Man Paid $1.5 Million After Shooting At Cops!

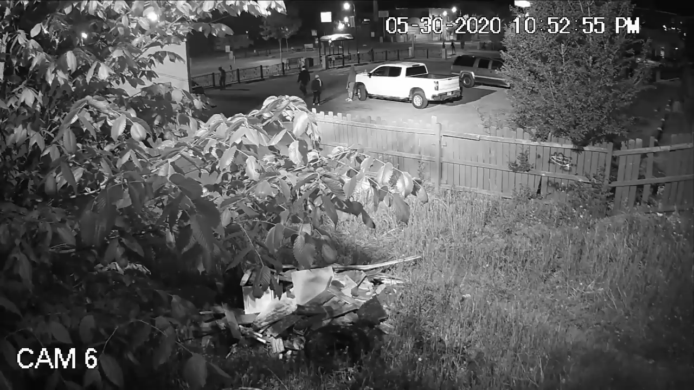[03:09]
In response to being shot by men in an unmarked van, thinking that he had sustained life-threatening injuries,
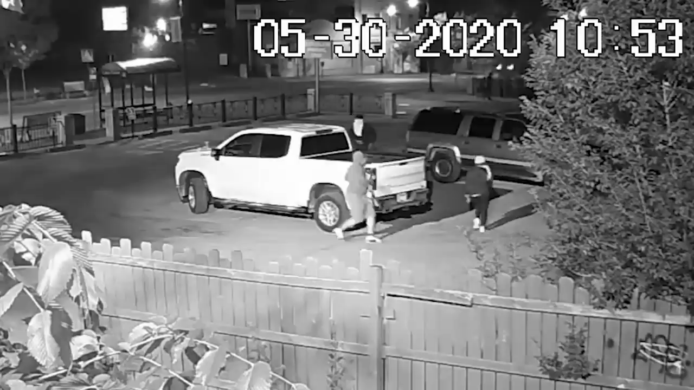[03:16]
Jaleel drew his own legally carried firearm and returned fire.